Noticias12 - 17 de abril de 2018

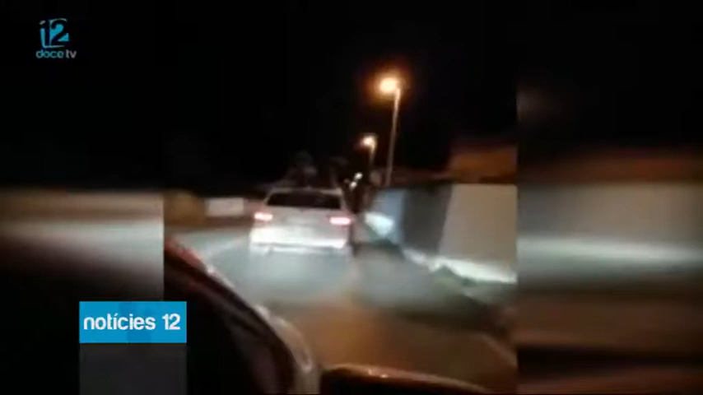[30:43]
se ve a dos jóvenes bailando sobre el techo de un turismo en marcha. Este vídeo de cerca de 1 minuto y 15 segundos de duración se grabó la madrugada del viernes al sábado por un vehículo que iba detrás.
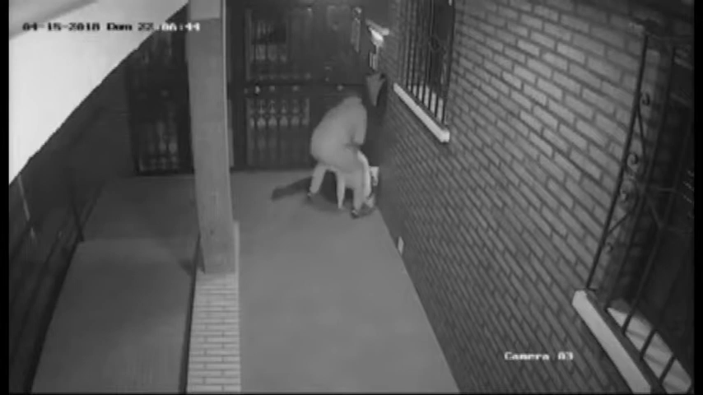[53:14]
Son imágenes que fueron captadas por una cámara de seguridad.